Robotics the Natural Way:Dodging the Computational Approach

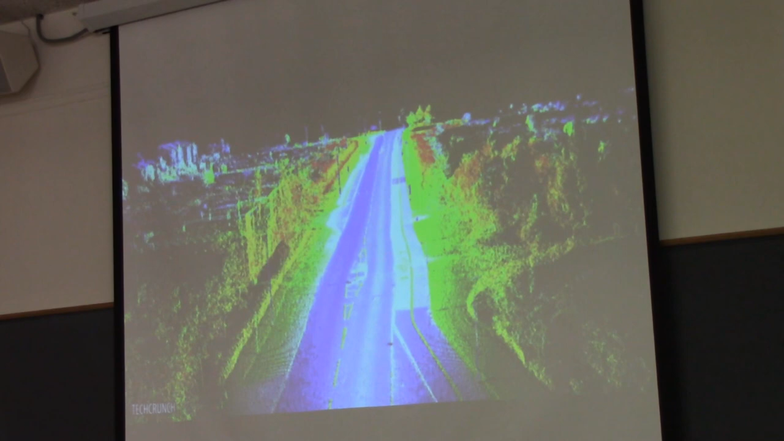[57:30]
LIDAR, short for Light Detection and Ranging, functions in tandem with state-of-the-art GPS and Inertial Measurement Unit Sensors, or IMU, to pinpoint the location of the car down to a quarter of an inch. An additional radar control will kick in whenever an obstacle comes within about 15 to 30 feet of the vehicle.